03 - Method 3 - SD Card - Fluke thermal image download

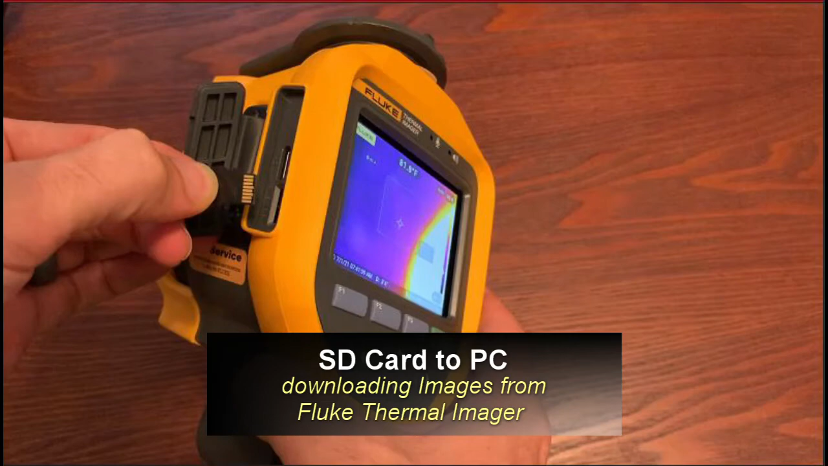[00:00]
Okay, we're moving on to the next method. We pulled the USB cable out, or USB flash drive out on the last video,
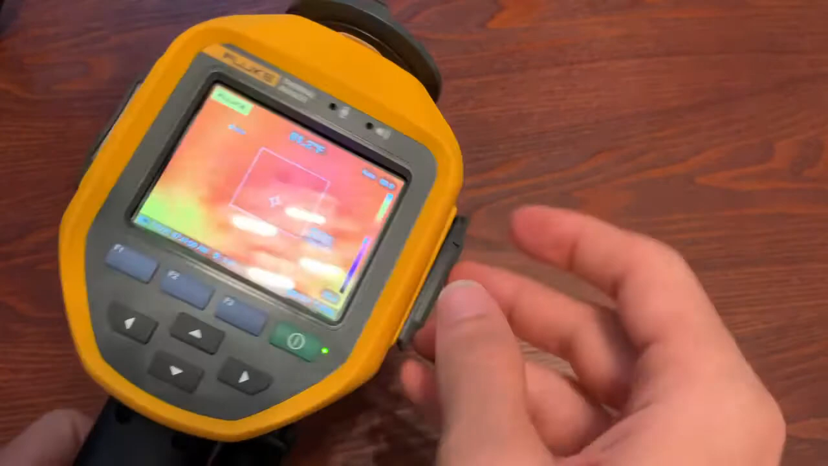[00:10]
and now we are going to use the SD card. If you don't have it in there already, you can put it in. It should come with the camera. It's a little bitty thing. You've got to get it in there, and then press it down, and it'll snap in,
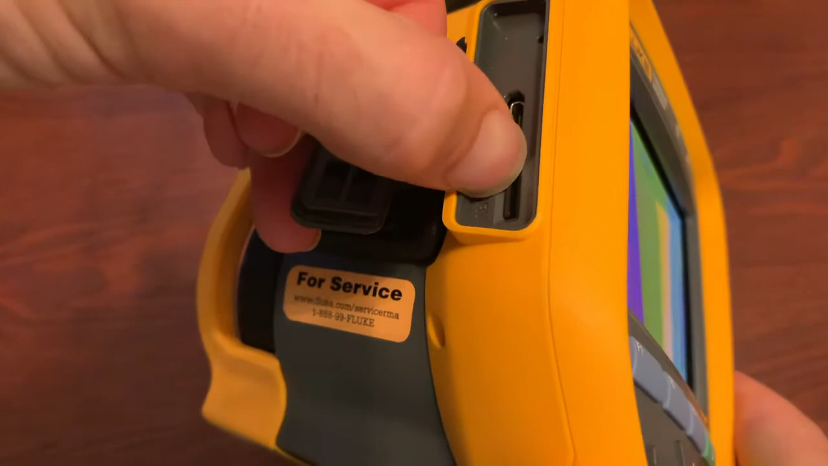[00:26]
and then you're good to go. You will need to go into the menu. Don't forget to do this, and tell it where you want to store.
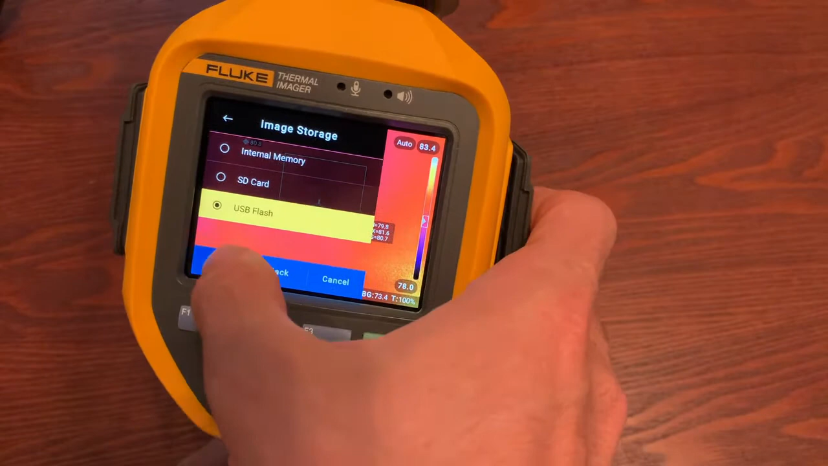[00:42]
If you were still in where it was before, and you were on USB flash drive, and you tried to capture an image, and you hit save, it'll tell you that it doesn't detect a flash drive.
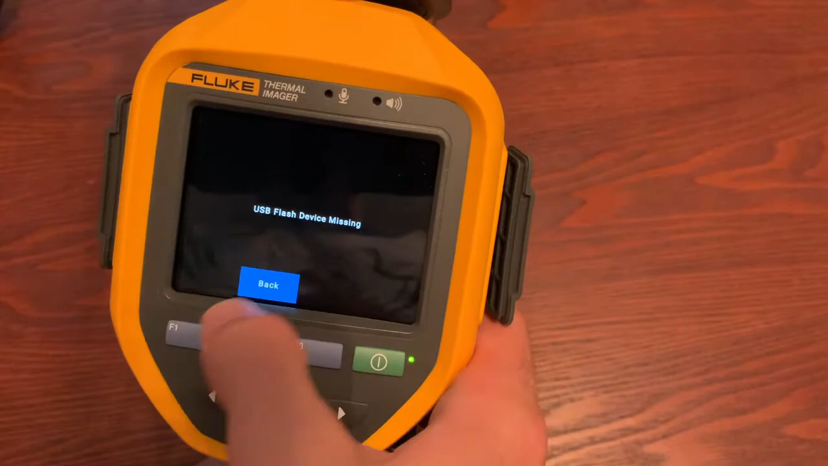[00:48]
So, we need to go into the menu,
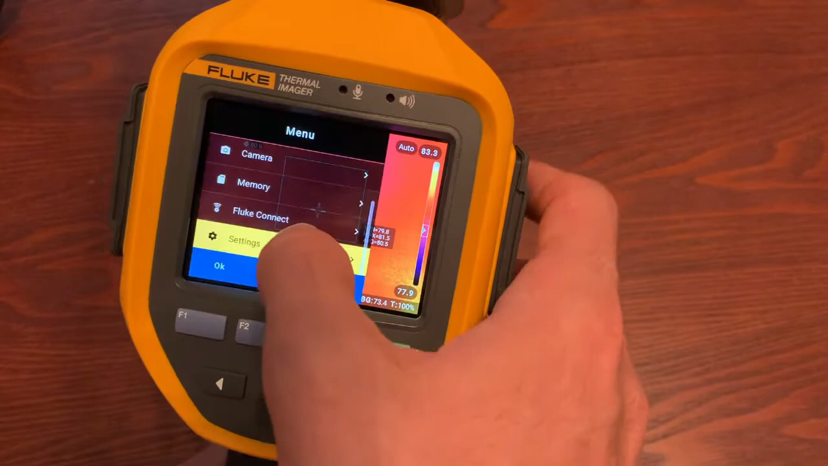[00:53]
settings, and we need to switch it to SD card, done.
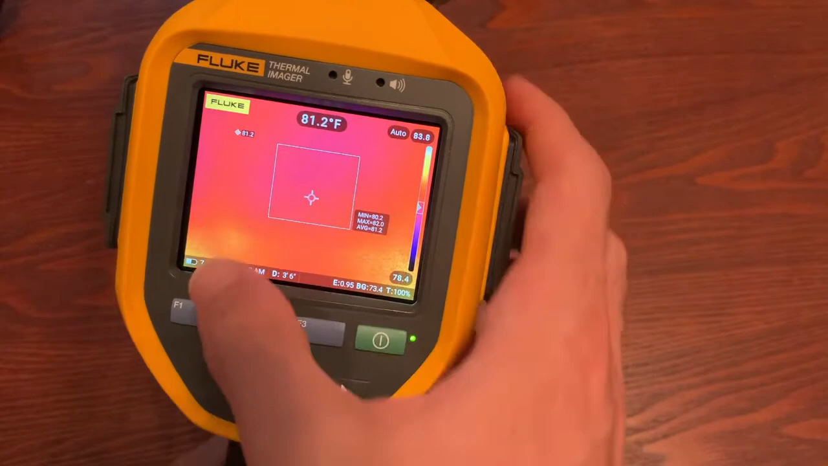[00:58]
On screen: spot 81.2°F
And now, we can take an image,
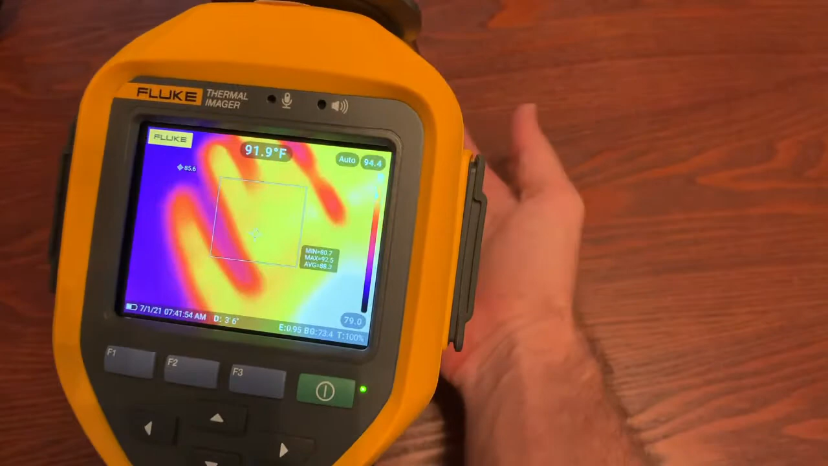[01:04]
On screen: spot 91.9°F
laser sharp auto focus, hold up the number 3, snap the image,